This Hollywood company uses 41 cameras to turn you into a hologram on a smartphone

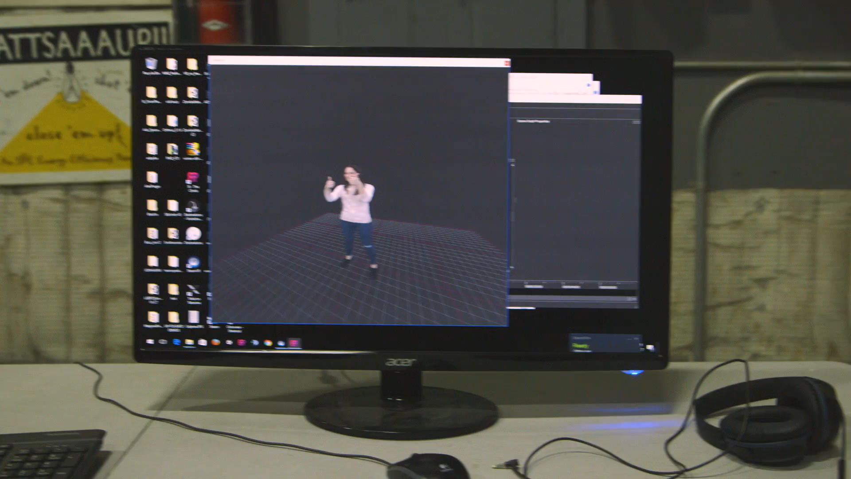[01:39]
If it's something like a solid, for example, like a solid black, you're not catching enough shadows amongst what you're seeing.